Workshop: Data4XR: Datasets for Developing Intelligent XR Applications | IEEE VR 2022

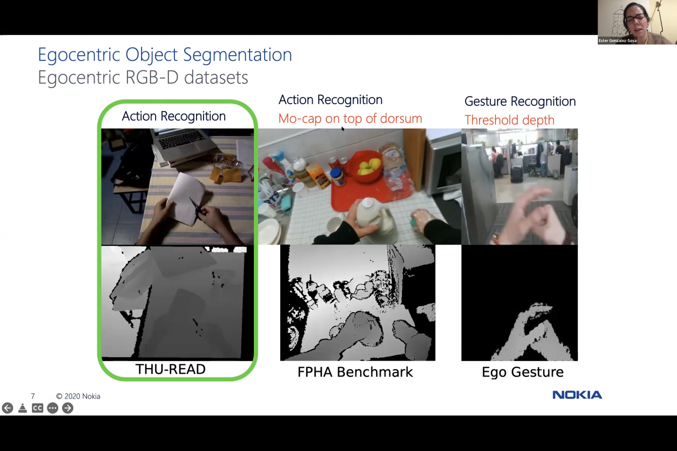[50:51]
more variable in terms of actions, scenarios, and also because it provides like raw data of the depth. This was not the case with EgoGesture. And the problem with the FPHH dataset was that there were some mock-up hardware in the hands, and we do not like this.